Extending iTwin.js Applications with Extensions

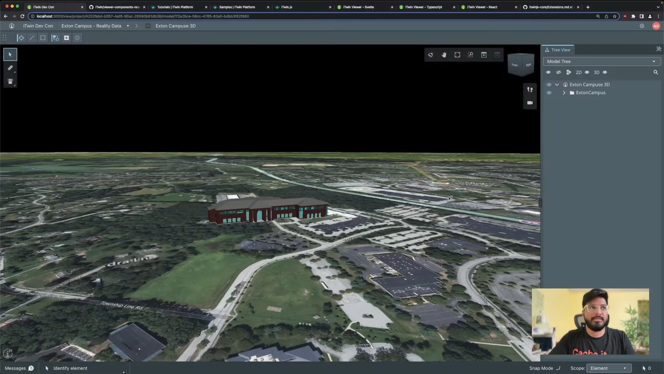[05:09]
I've actually bootstrapped the new app using the same template and you can see it here. So you can see you get so much for free right out of the gate right. You have some navigation tools to zoom around and pan around in the model. You have some sectioning tools to clip parts of the model that it interests you to create some measurements. But also on the bottom you get the status bar with a message center, a tool assistance and on the right hand side you see this panel for widgets such as our tree widget here which has our models and categories tree.
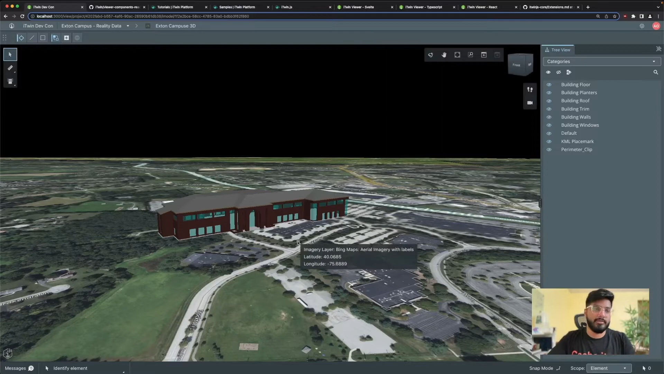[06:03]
And this is all being driven by the powerful display and presentation system that Bill had mentioned to you earlier. So as you can see very powerful right out of the gate and there's so much functionality you could customize and add into this viewer. So let's take a look at how we do so. So here's that i2n viewer react component that comes with our template.